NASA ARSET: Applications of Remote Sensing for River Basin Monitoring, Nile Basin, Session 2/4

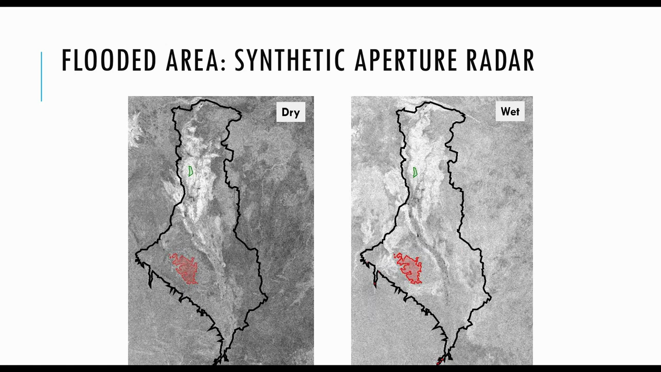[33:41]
So synthetic aperture radar is an active remote sensing technology, right, where you're basically shooting a radar signal down and measuring the backscatter. This is just an example of what the Sud looks like during a dry period or a wet period. Now, when I'm using synthetic aperture radar here, brightness is indicating the intensity of the radar backscatter back to my sensor. And in this case, on this map, just to let you know, the red and green areas are locations where we actually know what the land cover is. Okay, the green area being a place that is consistently flooded, the red area being a slight highlands. I mean, it's a very flat area, but it's up a few meters, and therefore it stays dry.
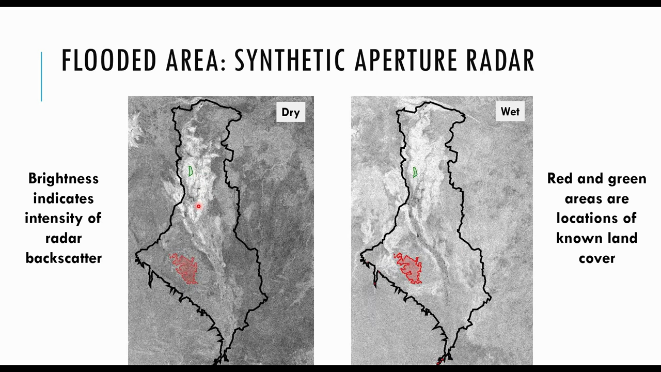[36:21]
We care because what this means is that we can apply the brightness to understand how much area is flooded, how much area is open water, and how much area is dry. And we can do this using backscatter thresholds. And so through some details that are available in some papers we've written on this, it's not too difficult.
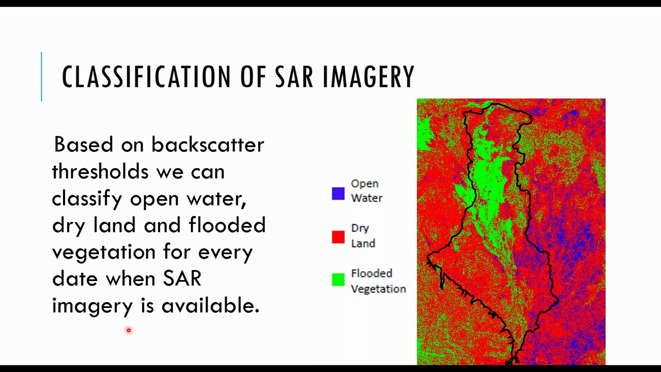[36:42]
You identify the thresholds and you say, okay, based on these thresholds, if it's really dark, it's open water. If it's in the middle, it's dry land. If it's green, it's flooded vegetation. And here's just an example of one image where this happened. And here's what happens over time, okay?